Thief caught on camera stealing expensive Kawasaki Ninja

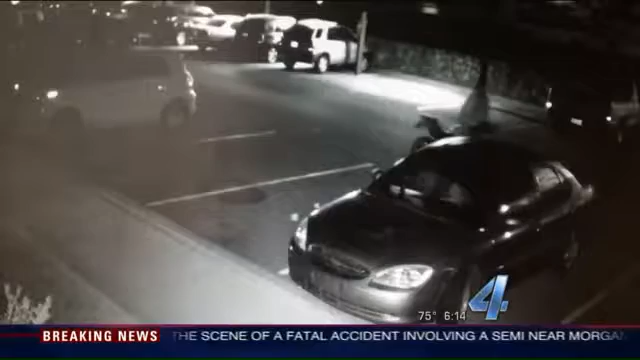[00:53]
Clearly, you can see in the video that he is just walking through the parking lot with a motorcycle.
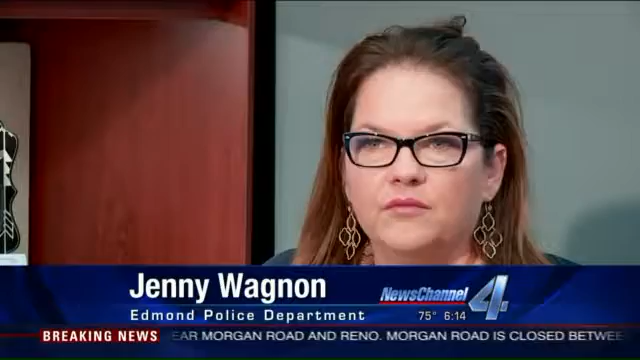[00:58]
Pretty nonchalantly, just not really in a big hurry. He may have avoided the sleeping tenants, but not the security cameras.
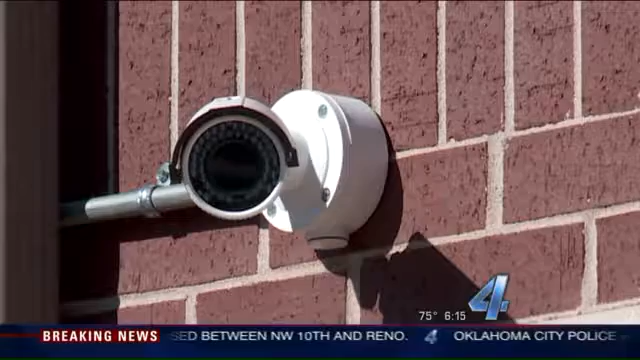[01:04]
Edmond PD has several great angles of the sly suspect in action.
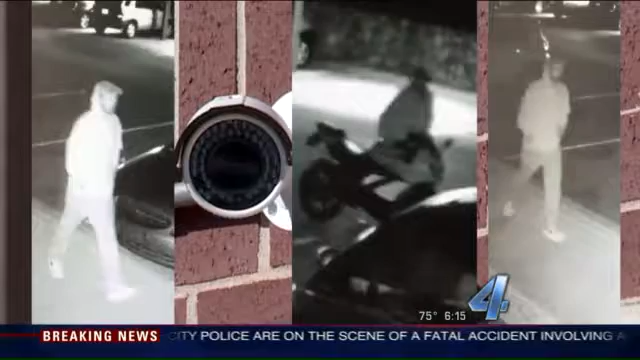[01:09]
It was very clear. Usually, we don't get surveillance videos, but, you know, that is so clear, especially at night. So we feel like by releasing it, somebody will be able to recognize the suspect.
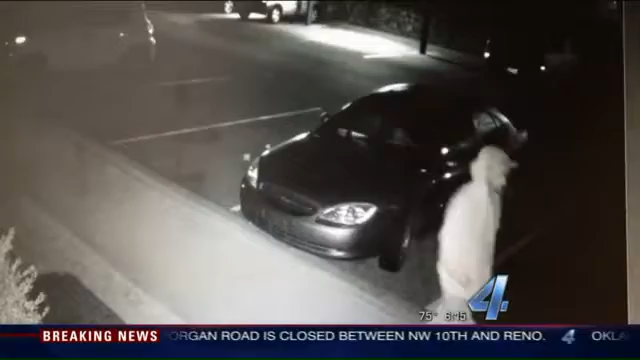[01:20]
And authorities say it's a good reminder to other UCO students to lock it or lose it. And then this is on the disc, and so this is only going to rotate until this comes around and hits the brake caliper.